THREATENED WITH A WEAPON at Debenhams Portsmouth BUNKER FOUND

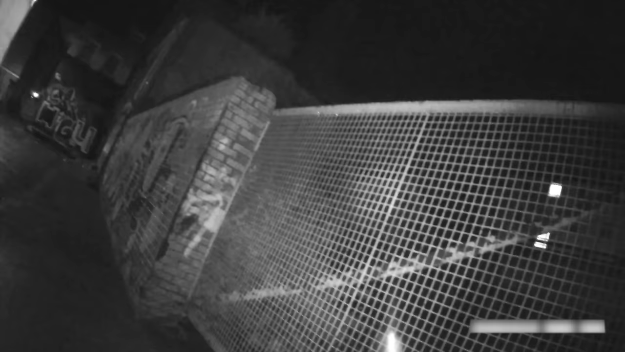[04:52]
and a couple of other buildings, but it is a f***ing shithole.
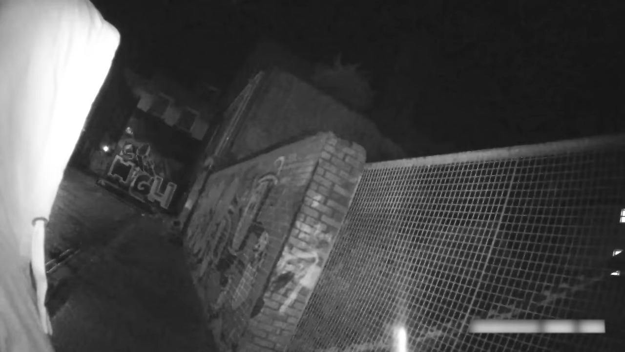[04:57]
You can get a ladder up there, and then you get on the roof.
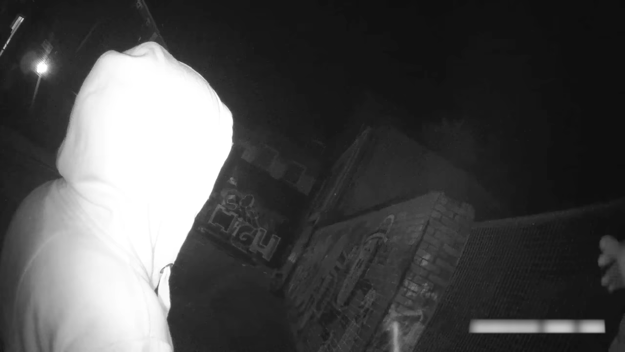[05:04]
The roof's dangerous, but there are a few little holes and bits and pieces. So with the drone,
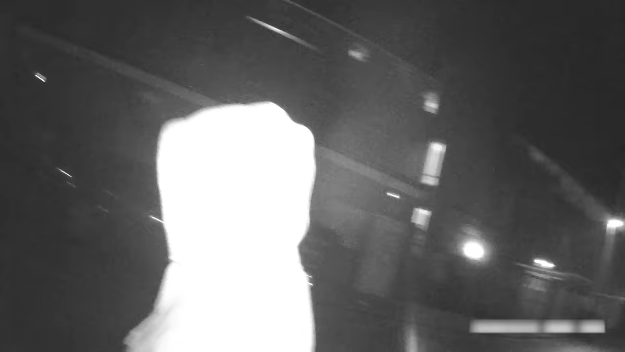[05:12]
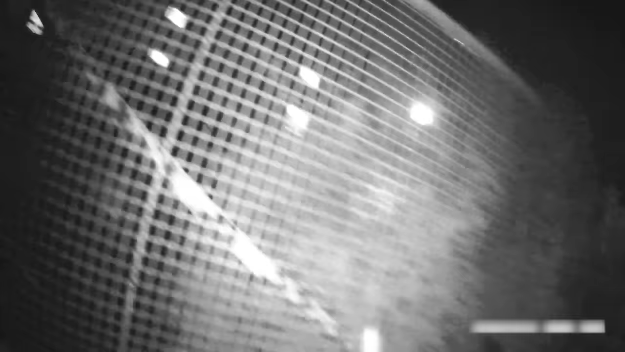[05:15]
With the drone, I was able to work out you can get up there, along there. Windows open.
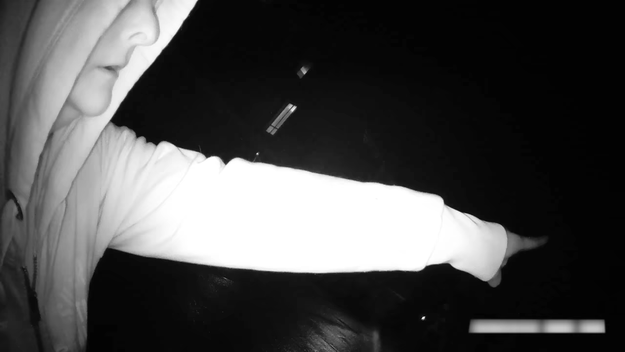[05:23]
Yeah, but that's high.
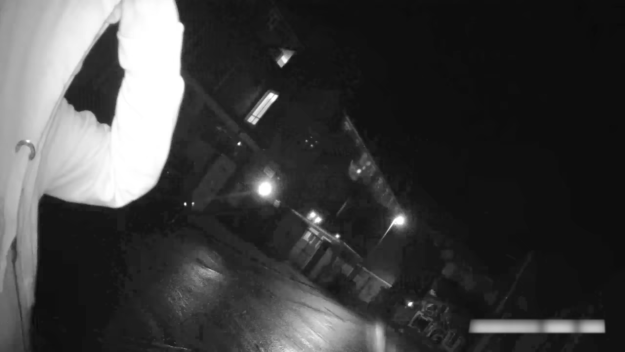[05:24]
You can get along there, and on this side of the building, that white building there, there are a few windows that look like they're... And that is some sort of boiler house. So you can work your way down,
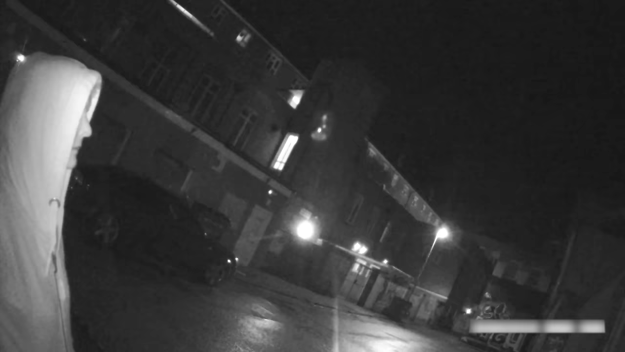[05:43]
provided they haven't sealed, you know, the building, you can get in. So these are garages, and it's, you can't really get through. But if you walk around, this looks like it's the, you've got to go all the way around. It's quite a long way around.
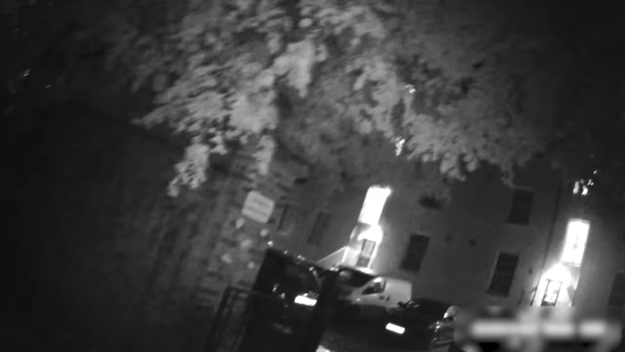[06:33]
You know, if you can get through there, I think that goes dead end. But if we go round this onto the main street, That's the main reversing area for Debenhams. That became disused, even though it is a loading area, they never used it. But the one they did use, big palisade fencing, so how the f*** do you get across there?
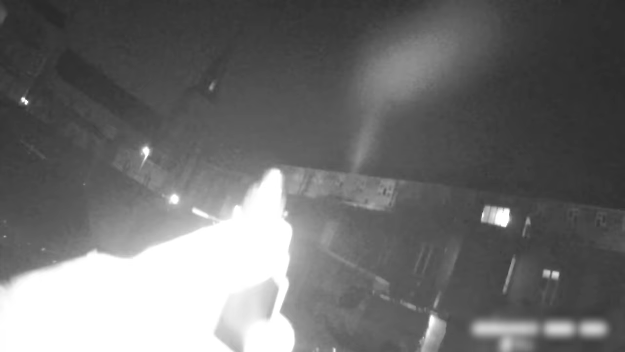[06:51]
It makes noise. Yeah.
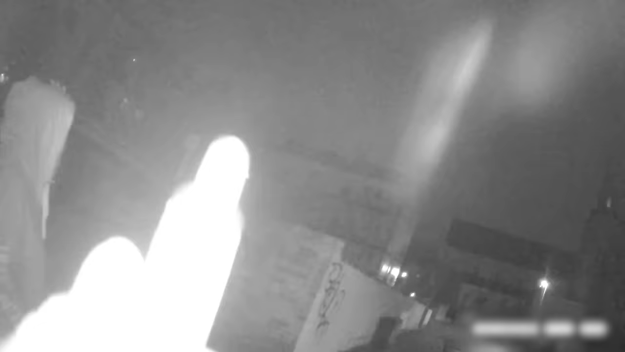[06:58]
Yeah, but if you can get across it, there's these buildings are all f***ed as well, but I think they're doing them up.
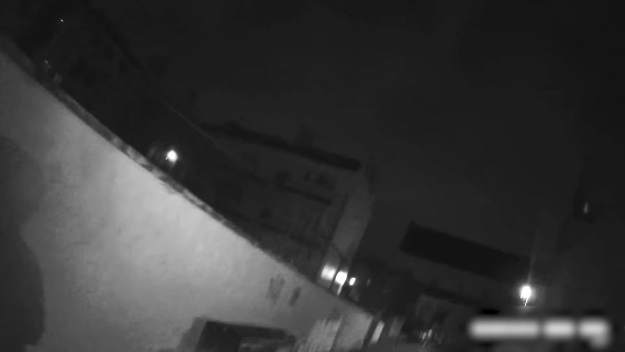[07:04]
I did say to Pompey, like, we should do these, and he's like, oh, yeah, but they're all f***ed. I was like, well, it's a video. They might actually, I don't see any lights on, but they might actually have done them by now. Yeah. I mean, they're all very quiet, I would say.
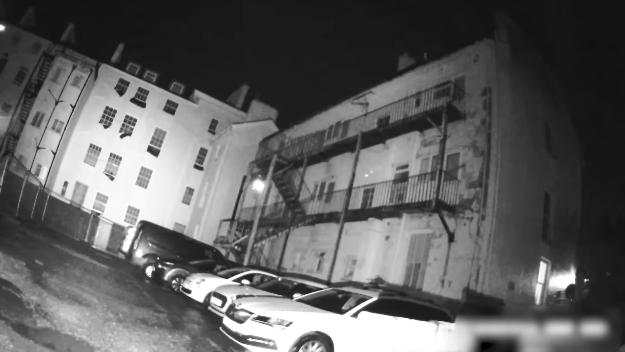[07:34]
They look a bit empty.
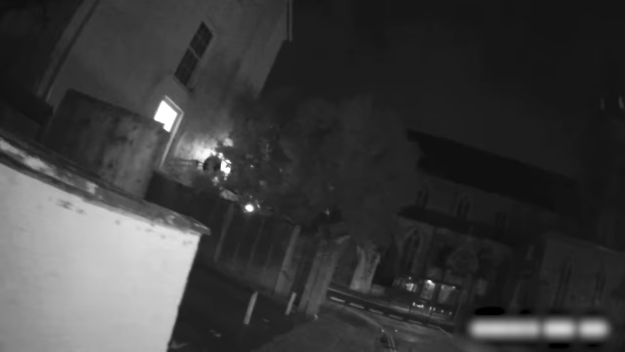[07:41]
Could be a fake, like, left on to deter people.
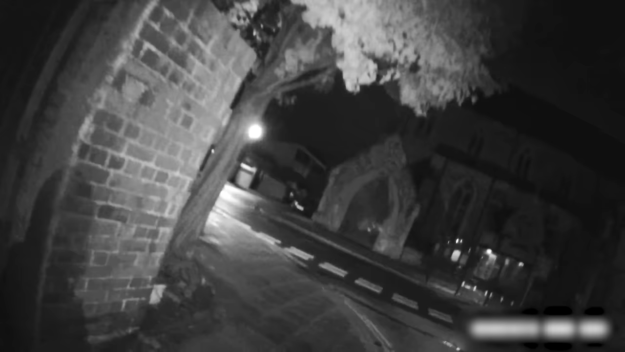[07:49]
I mean,
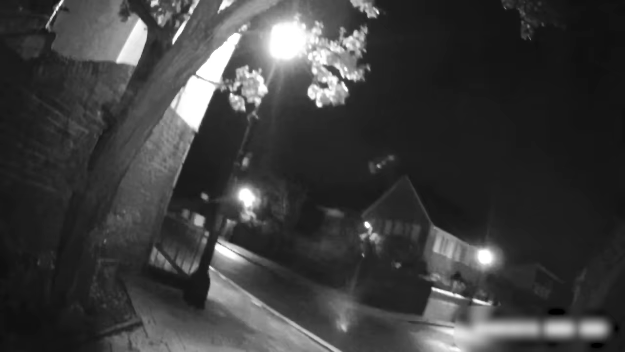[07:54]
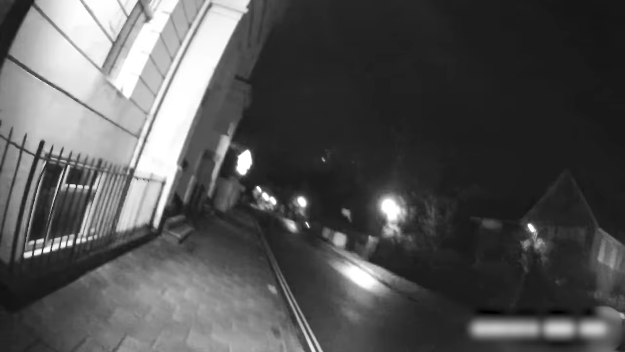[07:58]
that window even looks ajar there.
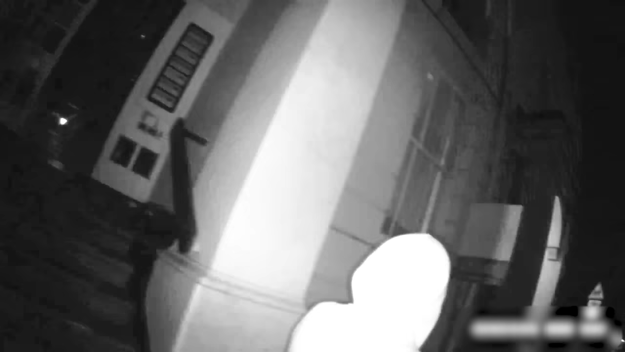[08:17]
Some might be let, but not all. They were working on it, but it's a bit of a shithole, so I think some of it's probably empty.
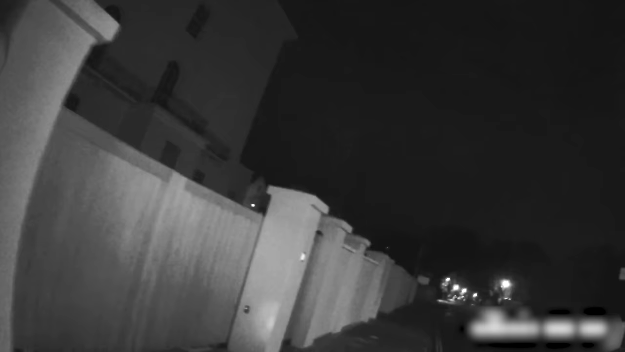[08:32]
This is new, because it did have scaffolding, and now they've got that posh.